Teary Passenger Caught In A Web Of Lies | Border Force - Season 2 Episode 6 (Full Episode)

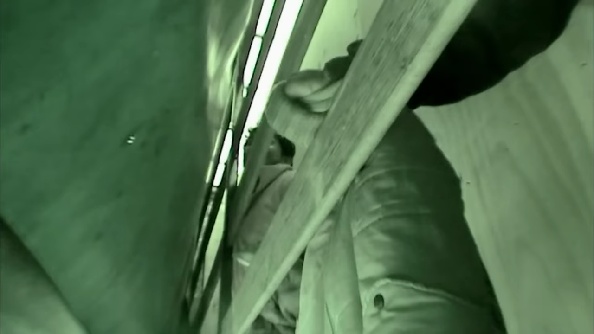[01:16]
We're just trying to get them out now. One chance.